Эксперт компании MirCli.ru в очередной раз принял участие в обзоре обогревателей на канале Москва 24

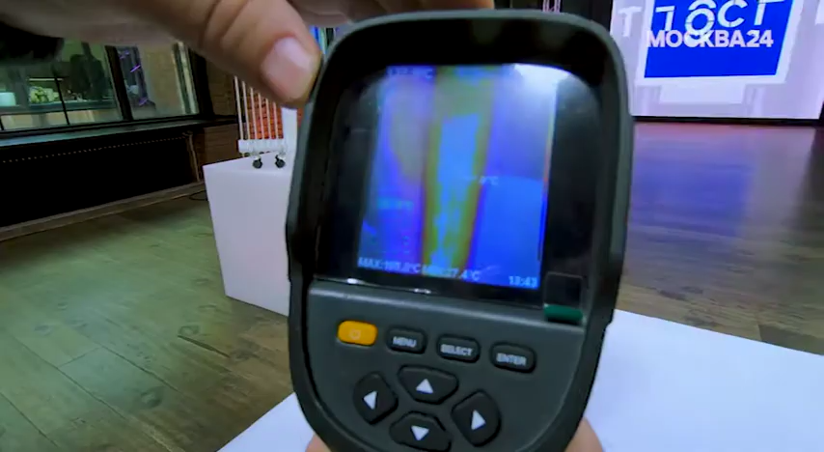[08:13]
С помощью тепловизора проверим работу обогревателей и узнаем, насколько быстро они нагреваются.
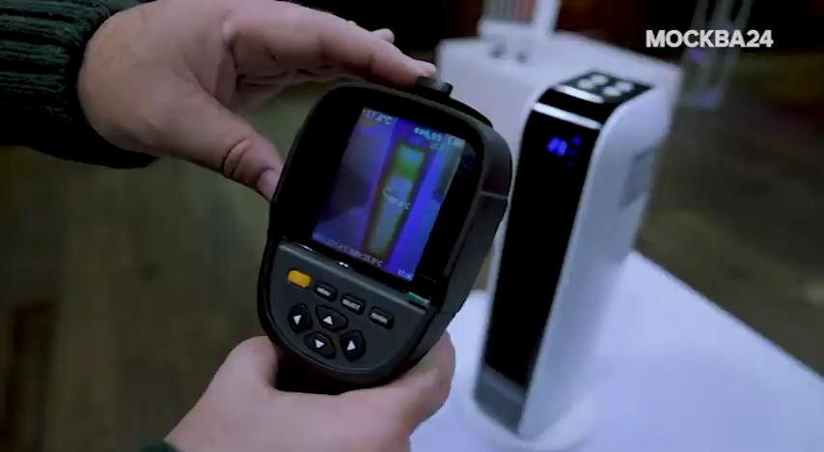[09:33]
Очень неравномерно распределяется температура. Самая большая – 182. Ну, где-то через 4 минуты, да, вышел на режим. Если отталкиваться от значения температуры, то, конечно, не очень хорошо, потому что, опять же, сушит воздух.
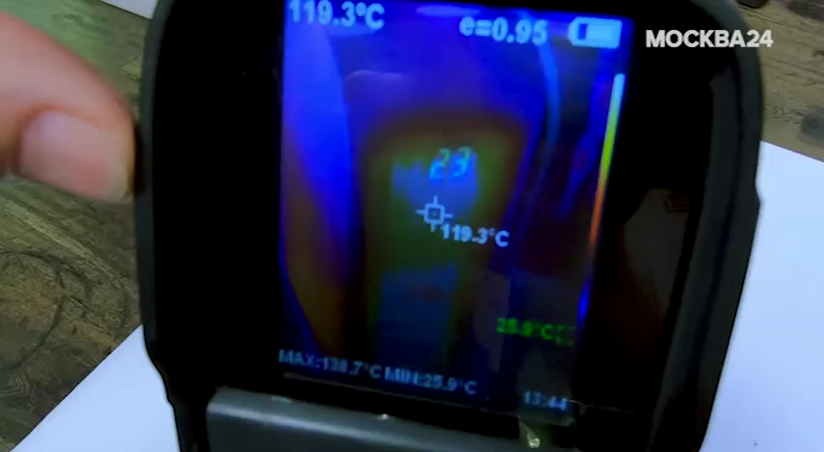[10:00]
On screen: spot 119.3°C
Средний показатель, потому что, в принципе, температура уже предельная, уже вот прикасаться к нему небезопасно.